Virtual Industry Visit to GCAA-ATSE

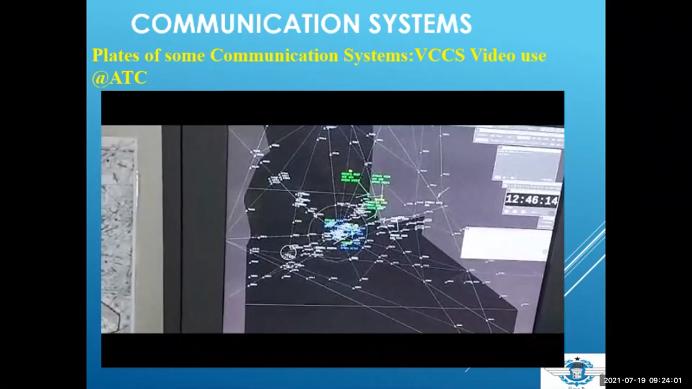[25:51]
so Stogo is here, Kotfudu is there, Aichira is here. All these black spots you are seeing here, it's all part of Ghana, we control, so all these vast lands, from here,
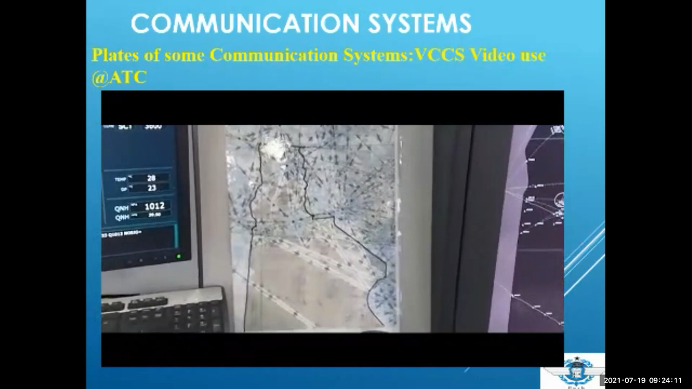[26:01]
370 kilometers into the sea, it's all part of our airspace. So this is the map of Ghana, Togo,
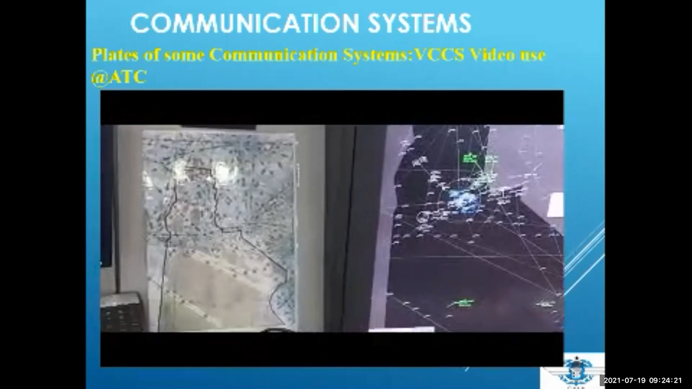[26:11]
Benin is here, Aichira is here, Kambon is here, Sao Tome is even part of our airspace,
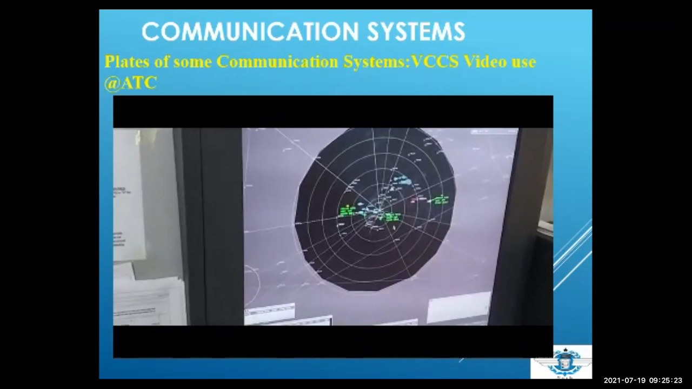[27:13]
if you are on Blackstar 172. So, Blackstar 170 is at Campbell, it's about to land it, and friends,
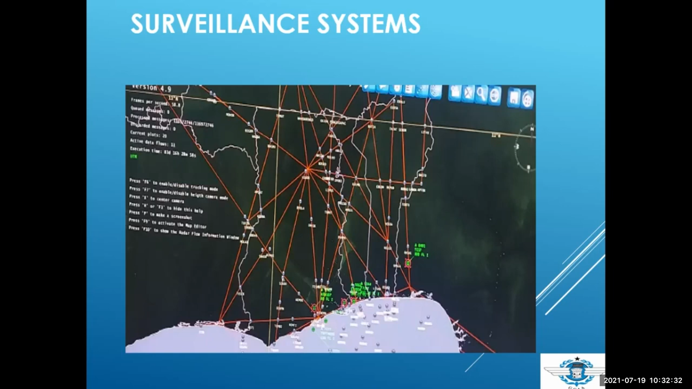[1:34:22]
That is a typical aircraft. It's telling how high the aircraft is, at what speed and the registration of the aircraft so that the controller doesn't get confused. Now, let's watch a short video video on the, how the surveillance systems are so working.